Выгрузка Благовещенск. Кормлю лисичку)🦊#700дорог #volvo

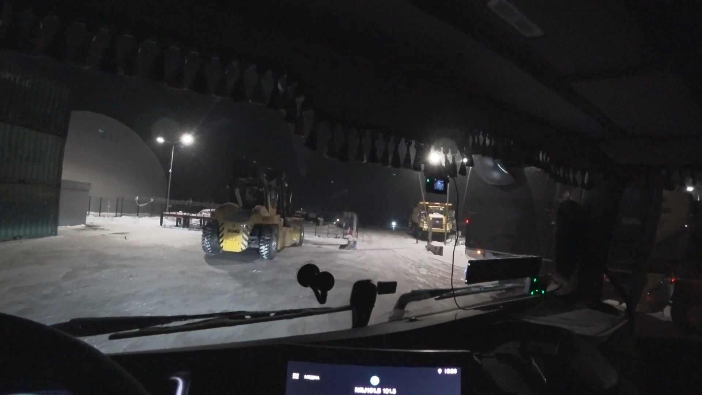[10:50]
и стоят оформляются вот поэтому с парнями там я тут
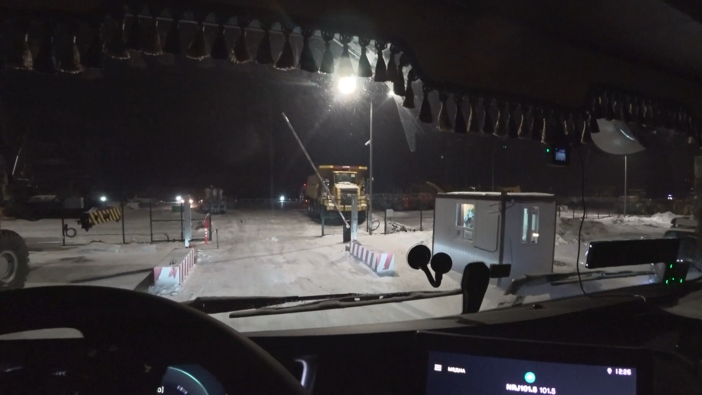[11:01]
пообщался и парни то нормальные оказались они оказывается мы говорит вот из-за того что вот здесь вот смотри вот смотри шахман сразу сюда едет
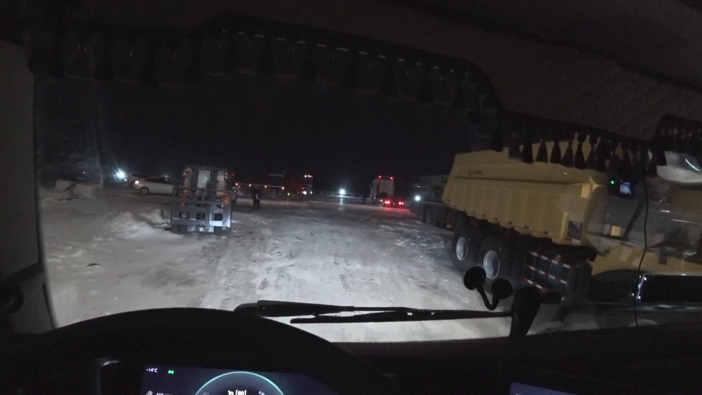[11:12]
к шлагбауму пошел нафиг блин они вот сразу к шлагбауму вместо того чтобы я
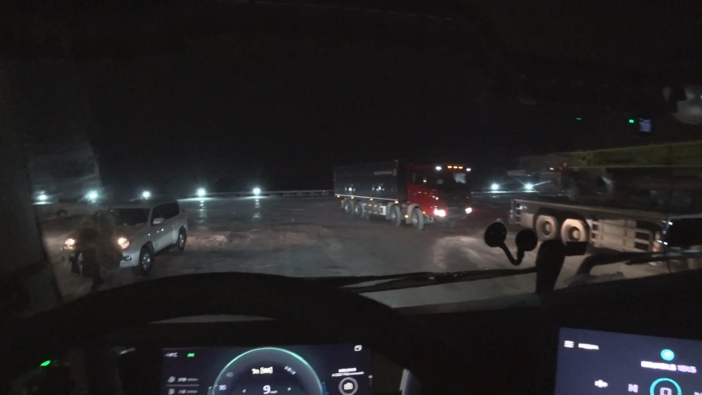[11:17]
не знаю тут конечно может и места нету оставить машины я не знаю блин вот сейчас вот он здесь забьет
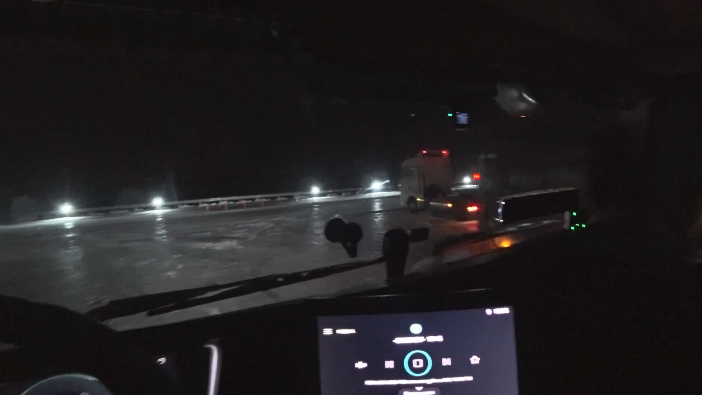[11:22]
место и пойдет оформляться на заезд все его будут ждать
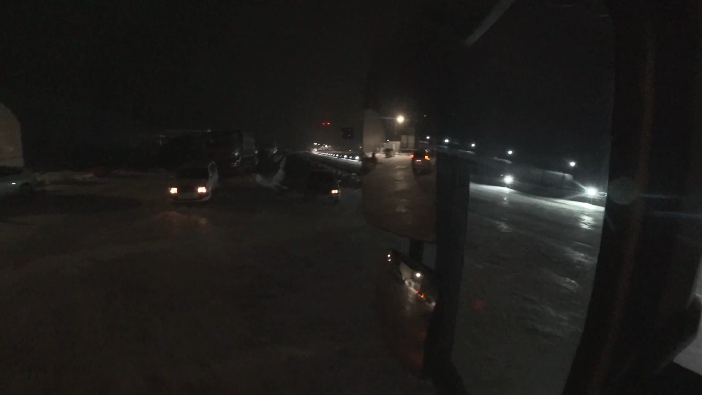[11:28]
но тут места нету машину стать конечно да это конечно плохо очень
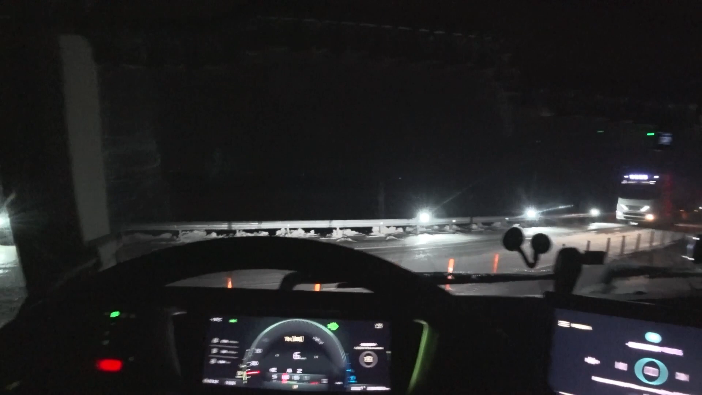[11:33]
жопа полная все вон поехали парнишка правильно сказал вот когда здесь откроют выезд
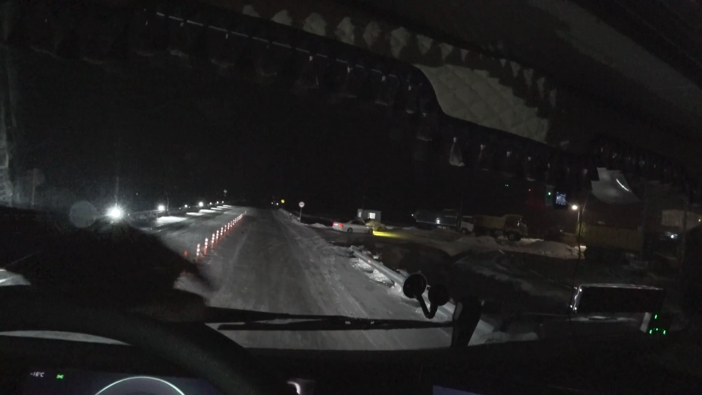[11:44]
дополнительный проблем не будет все правильно а то один заезд один выезд это очень проблематично так что ладно всем удачи на дорогах всем